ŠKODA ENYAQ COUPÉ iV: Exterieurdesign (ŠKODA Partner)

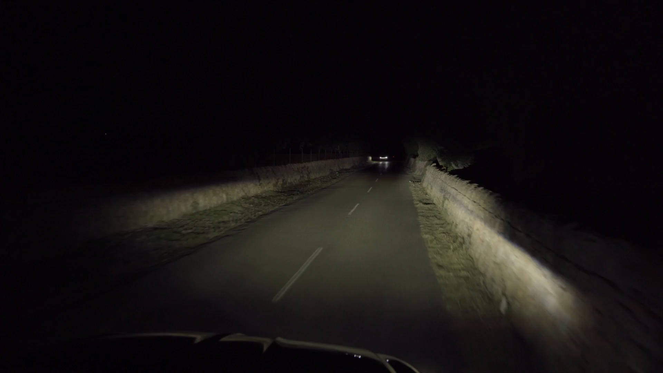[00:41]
bei eingeschaltetem Fernlicht entgegenkommende Fahrzeuge auszublenden und dennoch ein Maximum an Ausleuchtung zu erzielen.
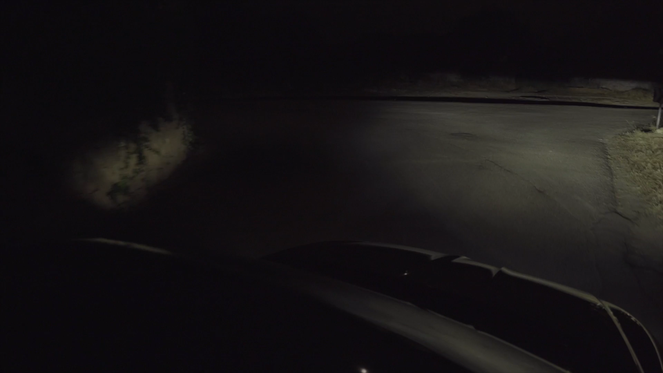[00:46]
Das Abbiegelicht leuchtet in der Stadt und in Kurven die Umgebung besonders gut aus. Und all das schafft Sicherheit in jeder Fahrsituation.